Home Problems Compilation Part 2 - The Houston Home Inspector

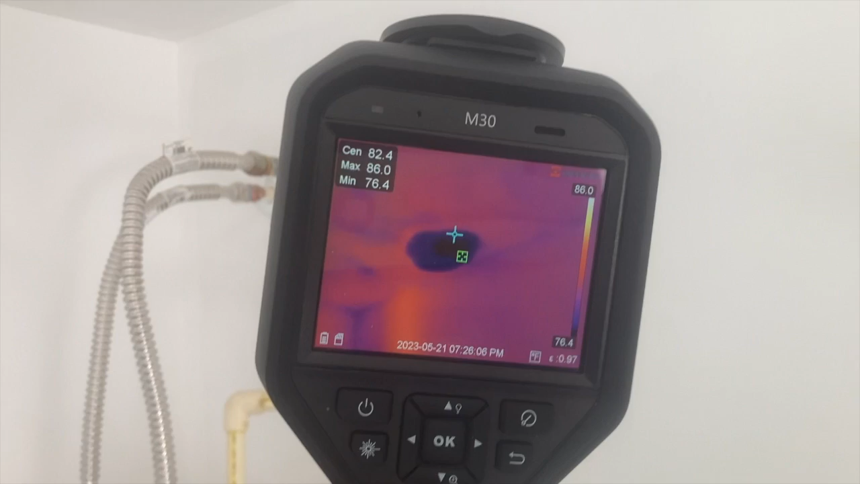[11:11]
And got a little leak underneath the shower pan. It looks like it might have been happening for a while.